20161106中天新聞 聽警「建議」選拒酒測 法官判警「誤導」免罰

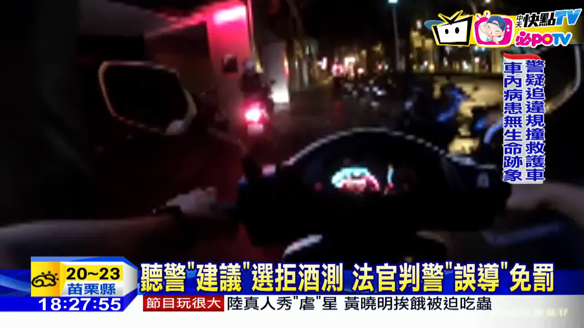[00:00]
女骑士逆向行驶人行道，远景上前拦查，闻到酒味。 0.14的话是不送吗？